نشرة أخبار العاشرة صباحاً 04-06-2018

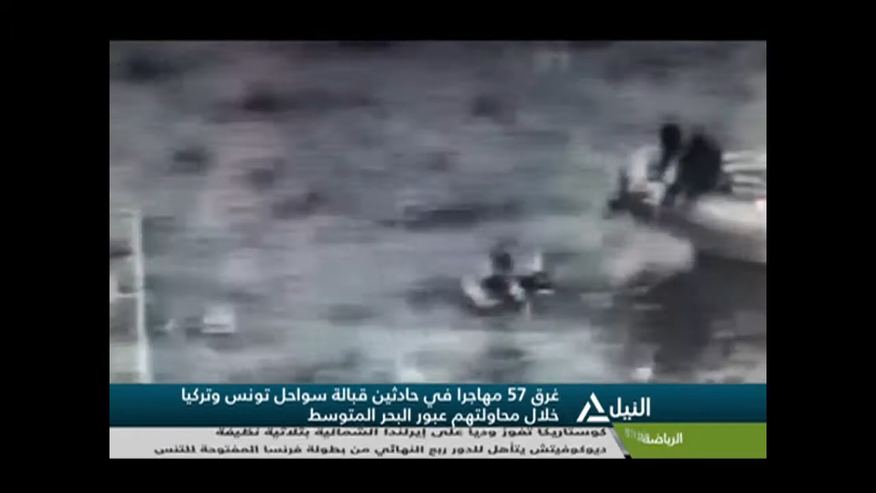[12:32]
إلى أوروبا إسرى غرق المركب الذي كان يقل 15 شخصا تم إنقاذ ستة منهم